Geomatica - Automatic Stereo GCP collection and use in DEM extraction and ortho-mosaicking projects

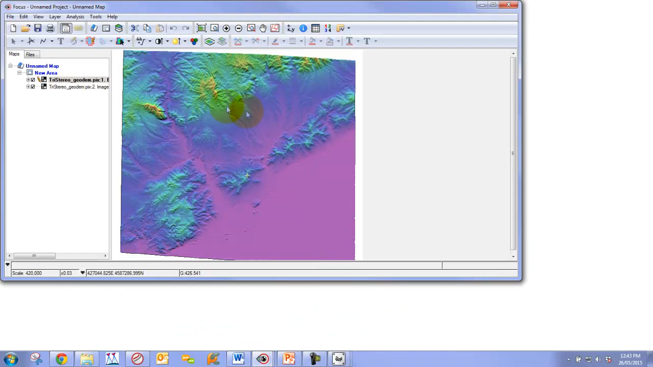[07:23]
So just so you can see here, the DEM that we extract is very well detailed, very high detailed, very accurate digital elevation model of our Barcelona region. So very beautiful digital elevation model that's automatically extracted from a tri-stereo pair.
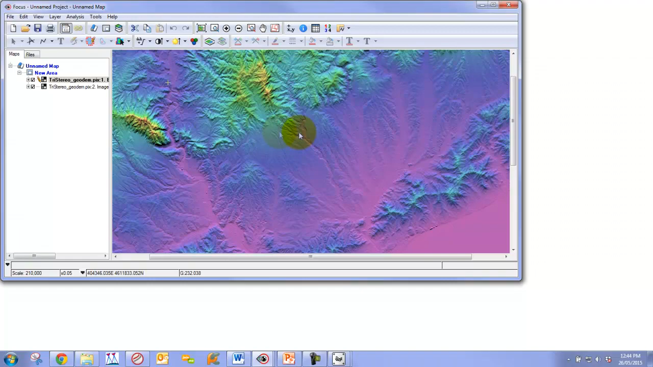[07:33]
We're also able to extract, or generate as a result, very accurate ortho images.